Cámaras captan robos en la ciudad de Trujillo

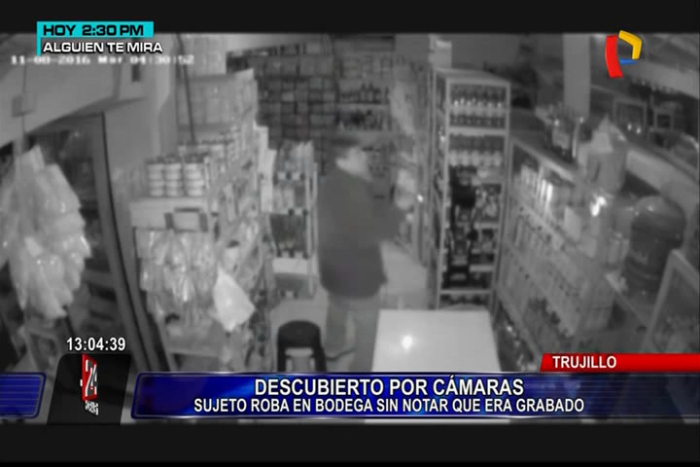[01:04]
productos de primera necesidad y dinero en efectivo, valorizados en más de 3.000 soles. Este delincuente permaneció durante más de una hora en este local, aprovechando la madrugada. Ha tenido tiempo para hacer todo lo que se ha querido hacer. ¿Entonces se imaginaba que había una cámara de videovigilancia con micro rojo? No, no se imaginaba, porque parece que ha venido unos días antes y ha tenido en cuenta cómo la distribución de la tienda y todo, ¿no?